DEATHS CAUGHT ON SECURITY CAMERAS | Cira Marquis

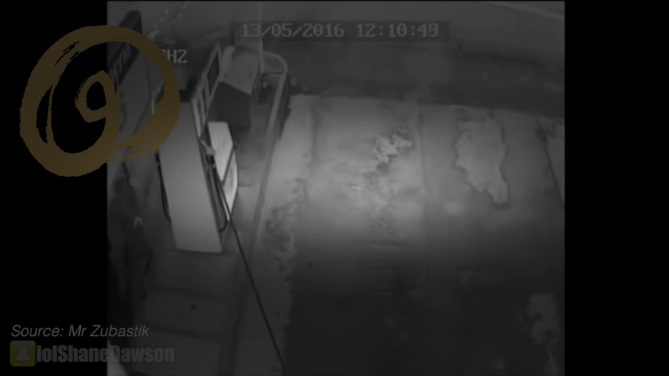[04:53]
So then over the next few moments, you can see blood pouring out of the guy's head. And then the woman realizes what just happened and she runs back to help the guy. And surprisingly, he's okay.
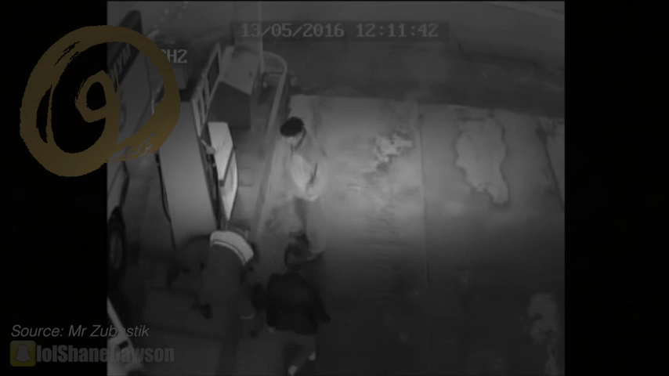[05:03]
How? I don't know. But that woman is very lucky because if he would have died, that would have been very hard to live with. Now this next accident is really, really heartbreaking.